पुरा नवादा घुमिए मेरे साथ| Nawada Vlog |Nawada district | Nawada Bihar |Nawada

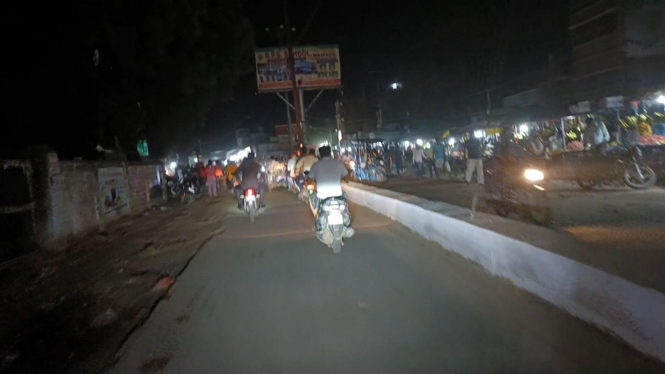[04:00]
से रोड जाता है जाता है जान्धे इंतर इस्तिन के साइड राइट साइड में अधित्या
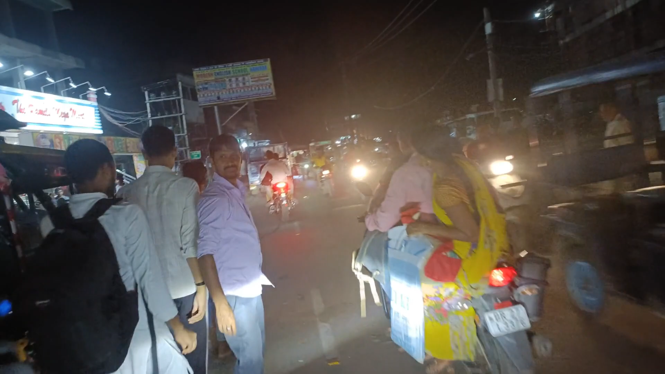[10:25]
सामने बहुत की ब्लिंडिंक बि� बिख बजार है बिख बजार
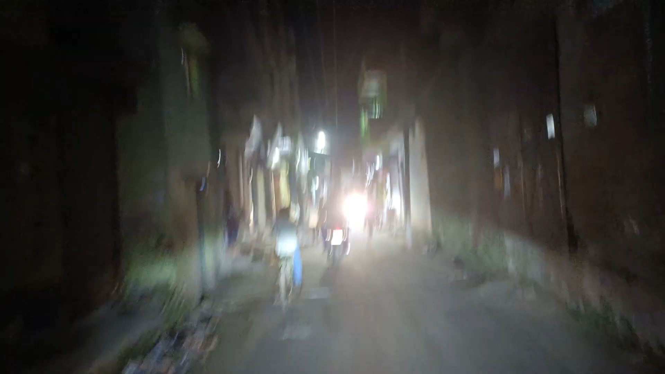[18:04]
अपको दिखा देता हूं कि नाइक लुकाल में भी आ चुका हूं मैं पुल के देख सकते हो भाई काफी हाइट है अपको पर चड़ने के लिए आप देख सकते हो पोड़ा
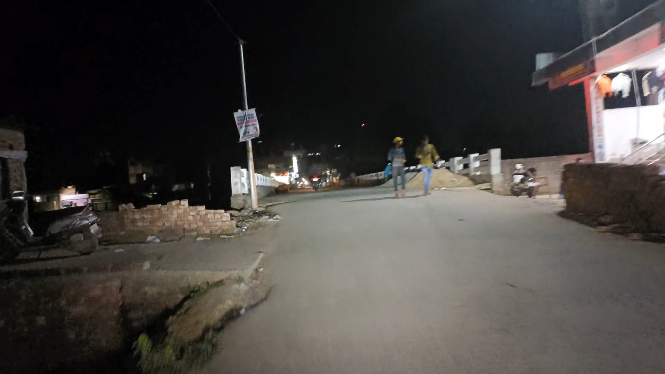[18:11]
सहां पर रुखते हैं और आप लोगों को एक पानी तो है पूर
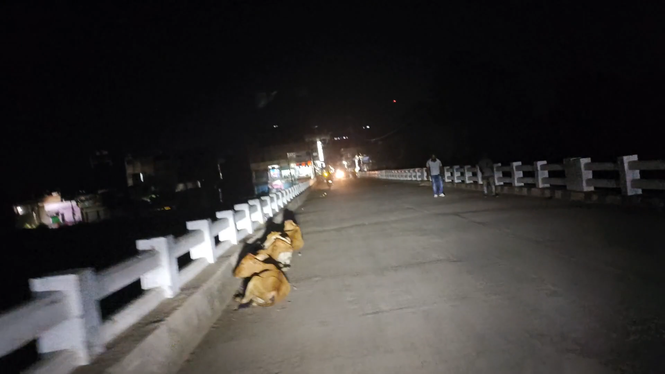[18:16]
पानी नहीं की रहेगा तो नवादा �
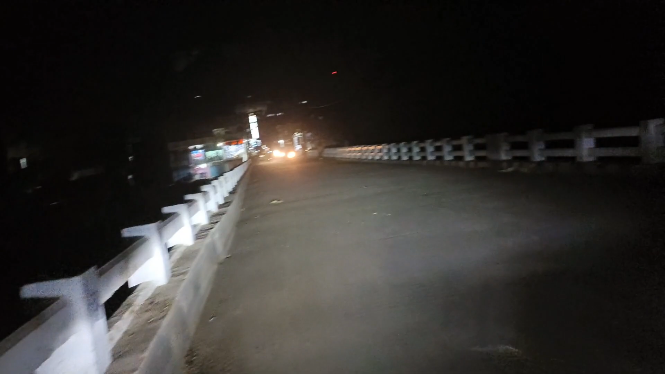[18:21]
पानी तो बाई देखो नया पूलके से नवादा का नजारा यह रहा आप